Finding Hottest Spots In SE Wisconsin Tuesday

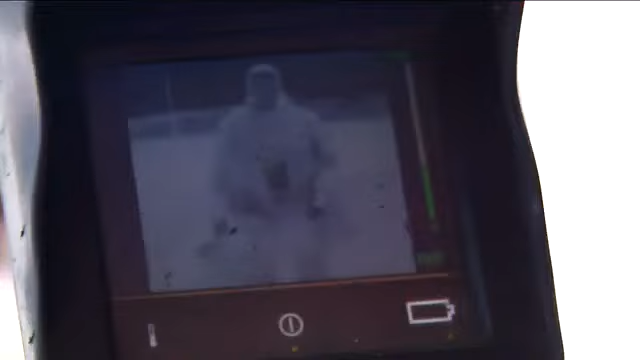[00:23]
They even have their own temperature gun to find hot spots.